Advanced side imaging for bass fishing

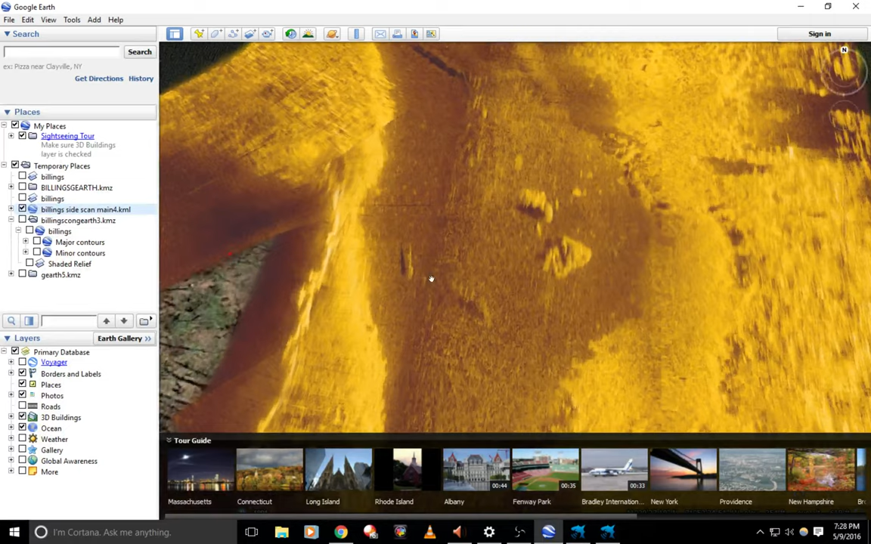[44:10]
But anyways, just use your standard settings and go out and catch some fish. Man, look at that. I can tell you. We talked about logs earlier. We'll zoom in. I'll show you where a log is underwater. Look at this. You see that bright return right there? You see that shadow? You see the space between them. That means that whatever that is is floating above that area. Because between the two, as my sonar was shooting out, it gathered data between the two. So because the shadow is not touching the bright return, there's a log.